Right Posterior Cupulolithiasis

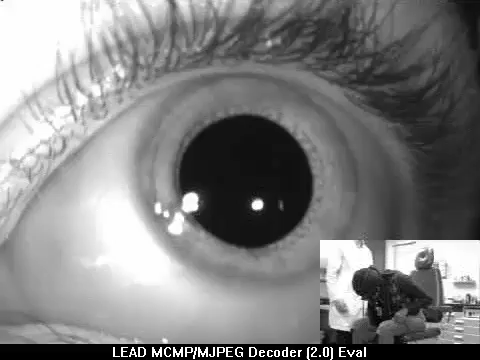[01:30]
and now if this really is cupula lithiasis when we lean her back it should reverse and we should have an upbeating nystagmus so go ahead and sit up now right now the downbeating nystagmus has stopped
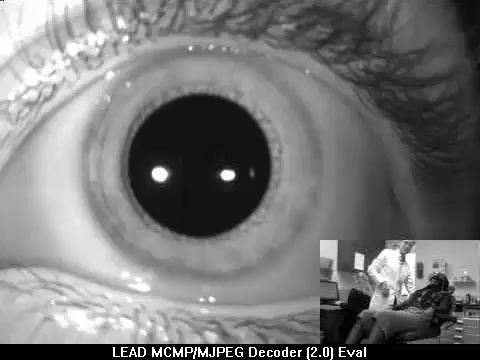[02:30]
and turn your head to the right and now we'll see keep your eyes wide open and we have a little bit of an upbeating
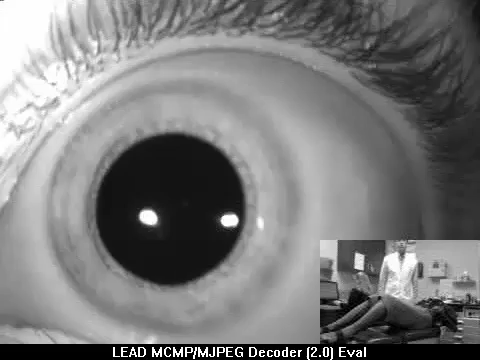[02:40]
and rotatory nystagmus look with your eyes to